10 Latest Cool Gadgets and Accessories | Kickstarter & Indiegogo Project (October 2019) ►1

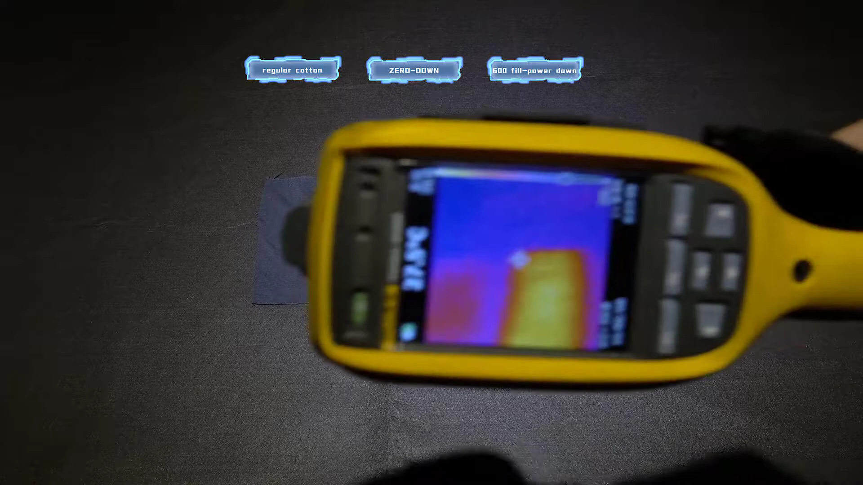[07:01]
At the same temperature, the warmth of Zero Down can even last longer than other conventional materials.